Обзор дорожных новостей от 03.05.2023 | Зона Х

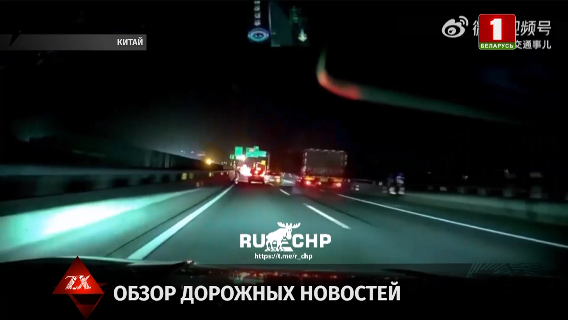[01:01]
Причиной аварии стала другая легковушка, водитель которой, чтобы не пропустить поворот, резко перестроился в правый ряд, где ехал груженный самосвал с прицепом.